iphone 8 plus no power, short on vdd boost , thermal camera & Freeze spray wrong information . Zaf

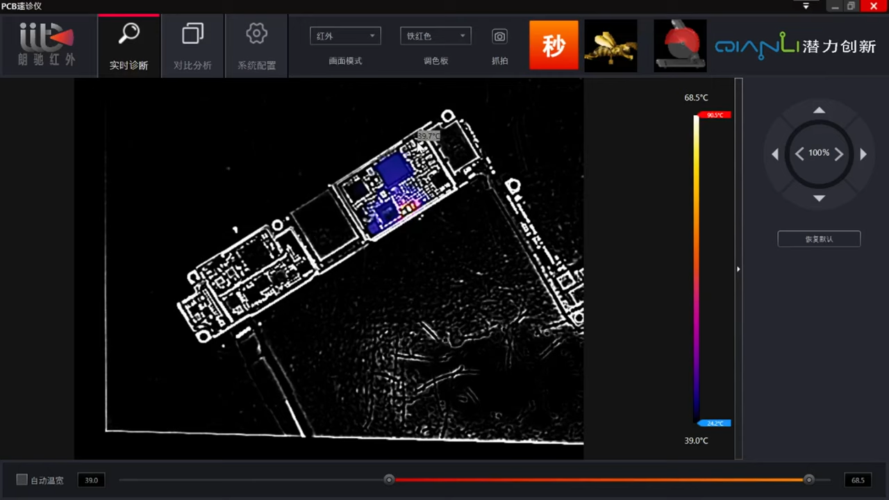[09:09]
On screen: scale top 68.5°C, scale bottom 39.0°C
okay that's fine so see we have got some evidence here which is going to wow 68 degree 88 degree so this component here is 88
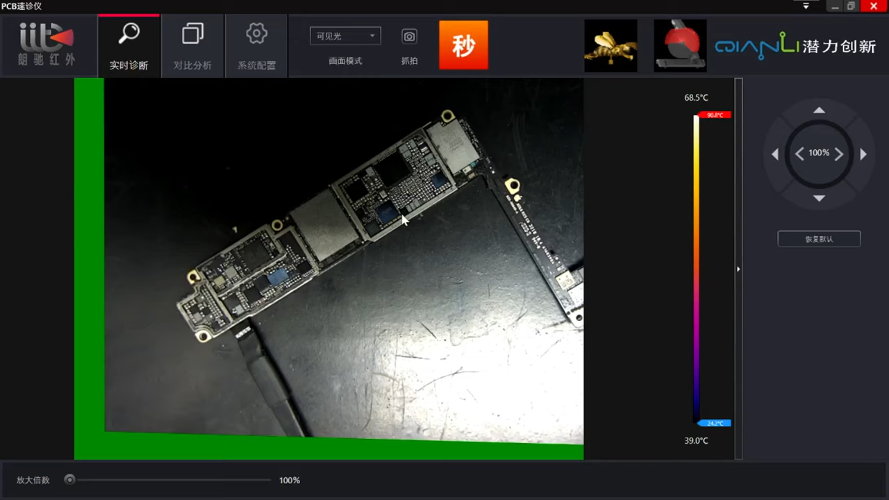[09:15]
On screen: scale top 68.5°C, scale bottom 39.0°C
uh this ic here okay so what is it let's